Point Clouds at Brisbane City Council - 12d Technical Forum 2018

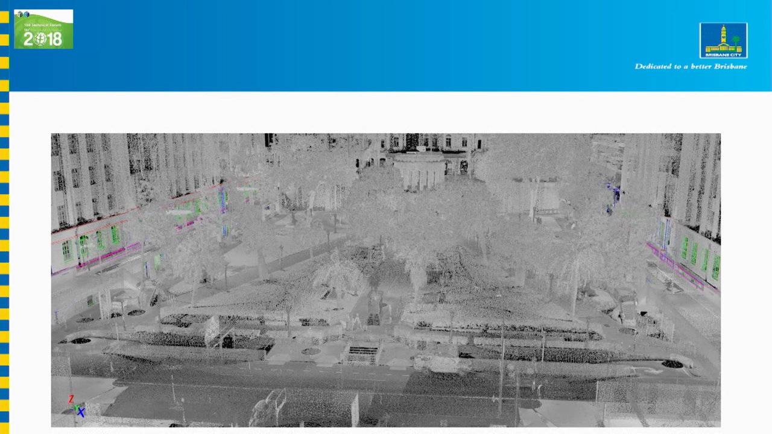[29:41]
All we were after is down on the side there. You can see we extracted some vectors around the... Around the window frames and doors and a few of the building structures. That's zoomed in close. As you can see, it all fits in really nicely and neatly. We had all that point cloud.
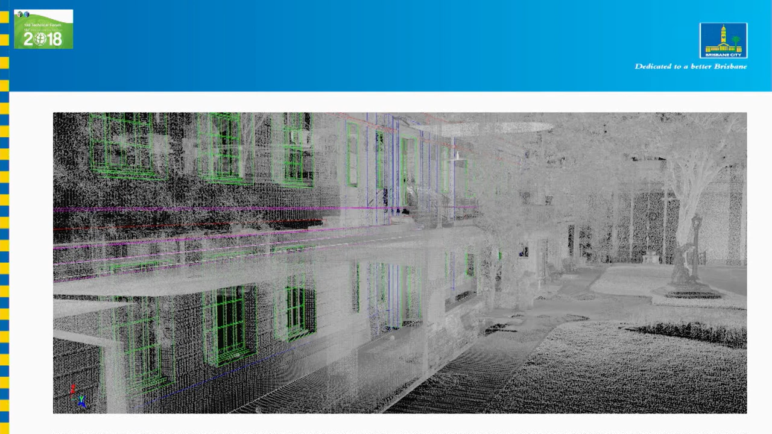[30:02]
Millions of points came out to a couple of hundred strings was all they really wanted out of that. But we have that point cloud now as a record of everything that might go on in the future. Same sort of thing there. That's our standard DTM survey. Coloured up a bit with those building elements down the side of the park.